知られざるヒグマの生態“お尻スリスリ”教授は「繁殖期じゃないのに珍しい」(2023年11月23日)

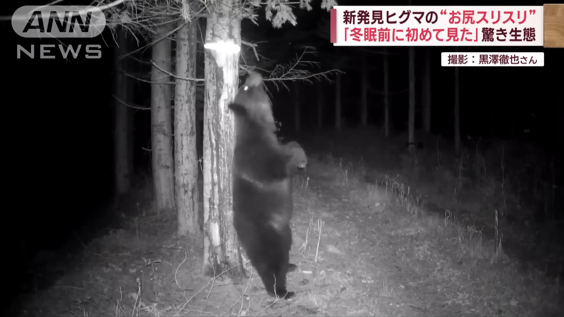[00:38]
木に背中をすりつけているのはメスとみられる成獣。すると、お尻をスリスリ。この行為はおよそ50秒続きます。自動カメラでの撮影に成功した写真家の黒沢さんは、 あ、お尻スリスリするヒグマです。